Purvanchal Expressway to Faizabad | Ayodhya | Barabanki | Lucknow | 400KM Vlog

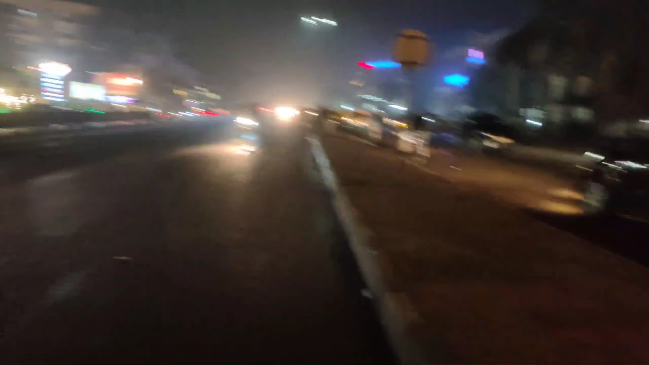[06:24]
तो राश्टे में बहुत जगा बारिस मिली ऐसा लगा नहीं तक आज हम लगा नहीं पहुछेंगे कि राजने में तो रुखना ही
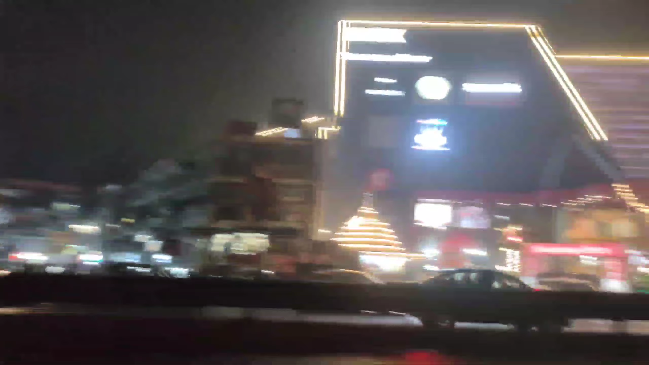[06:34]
पड़ेगा लेकिन मौसम ने साथ दिया और हम पहुंच गया है कि हमें साइचाबाद से